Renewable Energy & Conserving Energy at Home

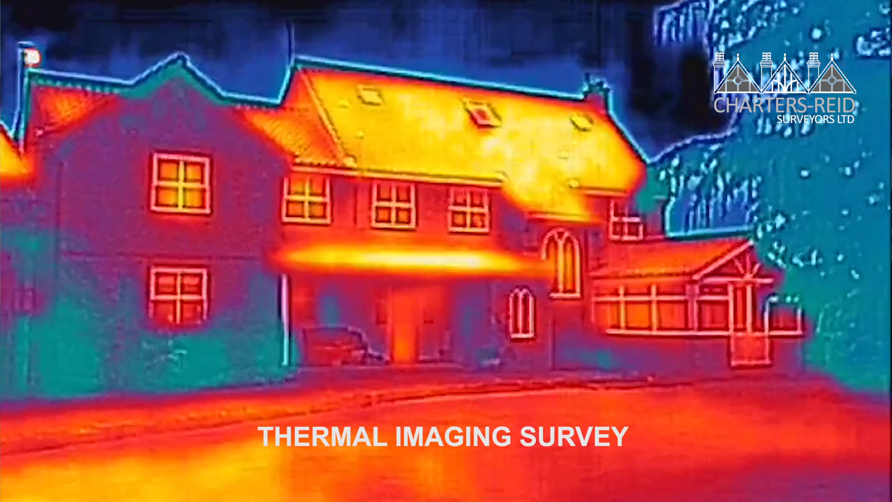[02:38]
If you look on some parts of the wall you can see the orange sections which indicates where obviously it's losing heat. The blue parts is where it's retaining heat.
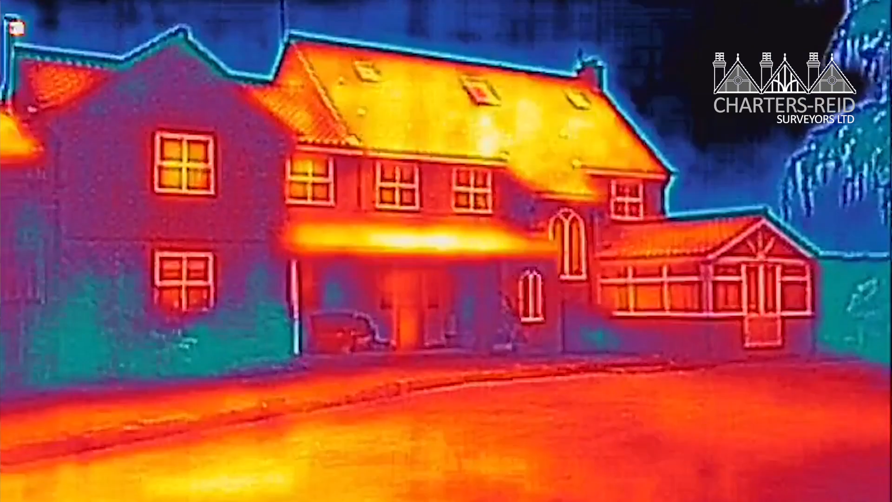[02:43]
If we look at the conservatory we can see there's quite a lot of heat being lost from that part
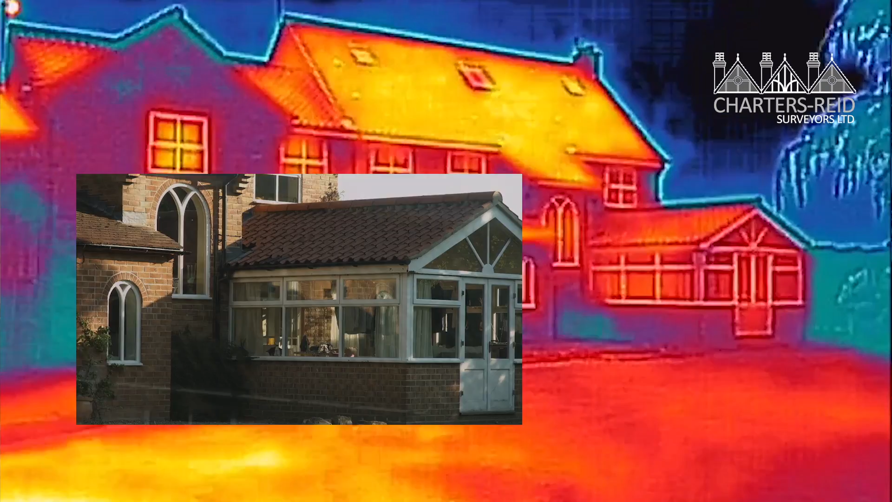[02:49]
and if you look at the roof lights well I'll let you work that one out for yourselves.
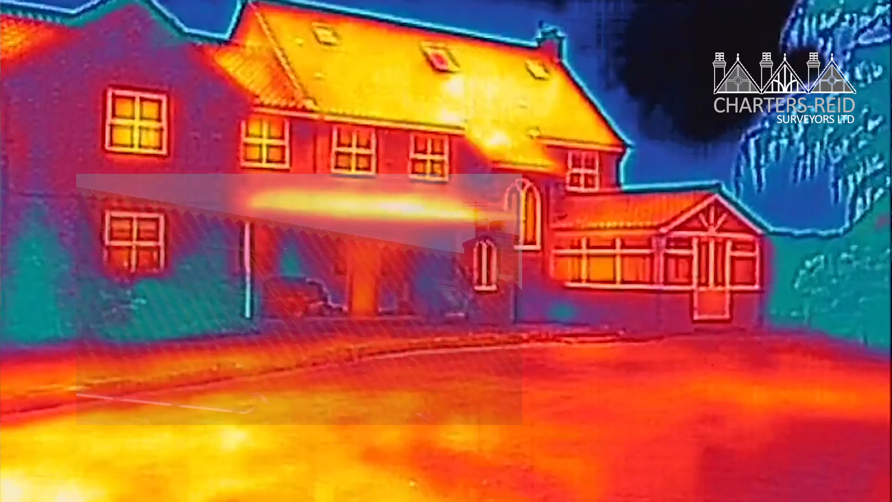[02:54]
What can we do to make the insulation better? My travels with a thermal imaging camera have